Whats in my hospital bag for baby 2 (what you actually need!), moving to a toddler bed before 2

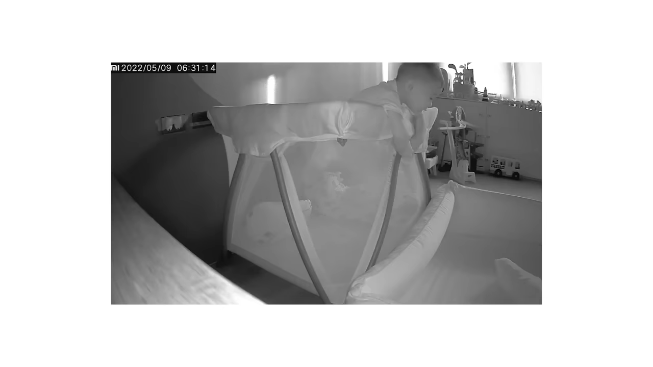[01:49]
he keeps climbing out of his crib. I'm gonna show you right now, in case you're a mama that is going through the same thing. He keeps climbing out of his crib, and when I asked my sleep coach, Ria of Himbing,